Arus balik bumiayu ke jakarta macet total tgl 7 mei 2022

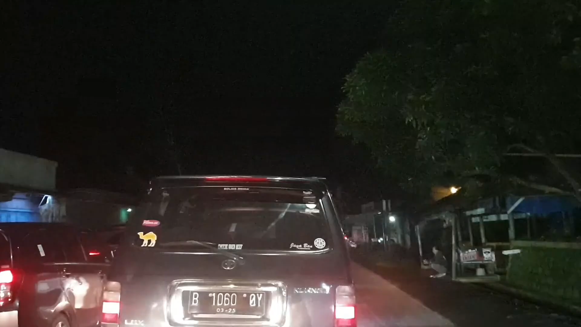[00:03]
Assalamu'alaikum warahmatullahi wabarakatuh Salam arus balik Posisi saya saat ini ada di Kaligadung Atau tepatnya SPBU Kalisalat Arus balik dari Bumayu sampai Tol Pejagan Macer Total Ini posisi Bumayu Perjalanan 10